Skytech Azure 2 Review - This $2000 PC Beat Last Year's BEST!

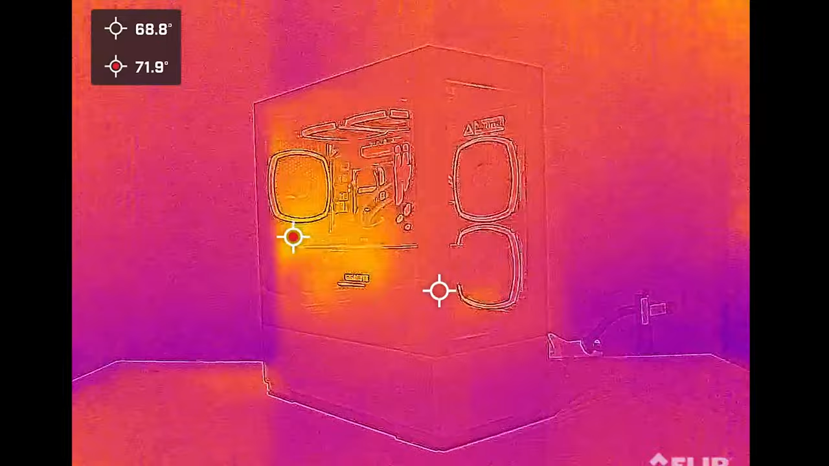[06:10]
You can tell on our thermal imaging time-lapse from computer off to full-on gaming that much of the heat bunches up over here against the glass right next to our GPU.
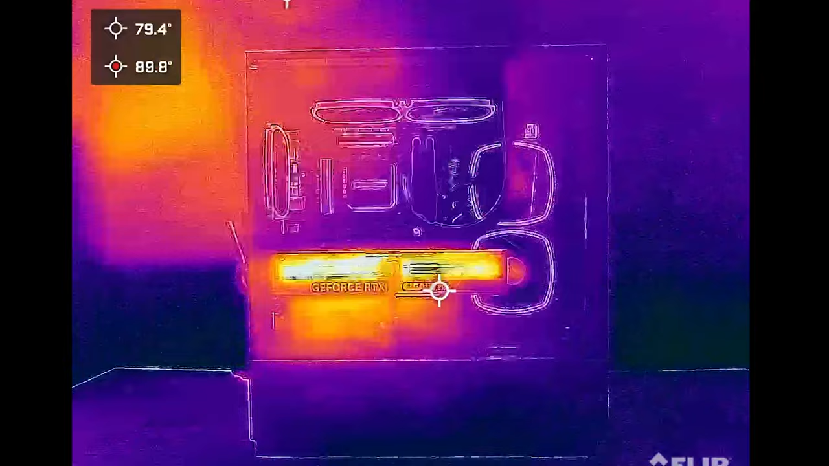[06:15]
And then removing the side panel reveals another typical hotspot right next to the CPU. Both of these temps were pretty low compared to the others that I reviewed.